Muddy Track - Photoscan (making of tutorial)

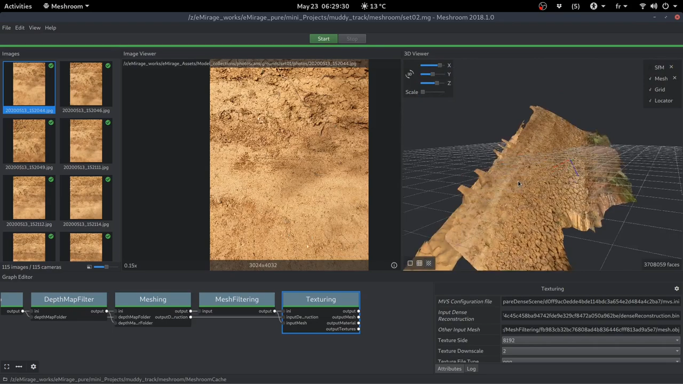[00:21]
photo scan and then cleaned the model
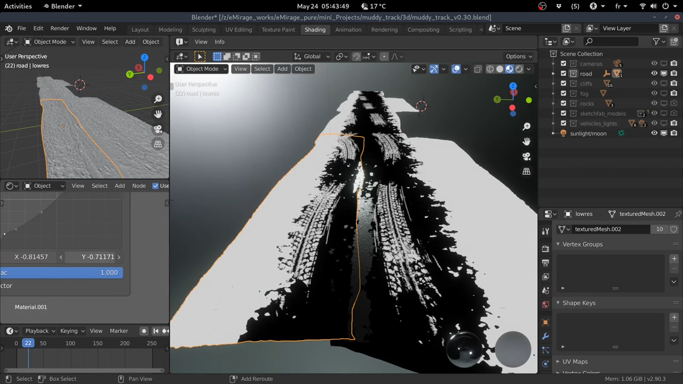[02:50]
value to to change the orientation so it adds some subtle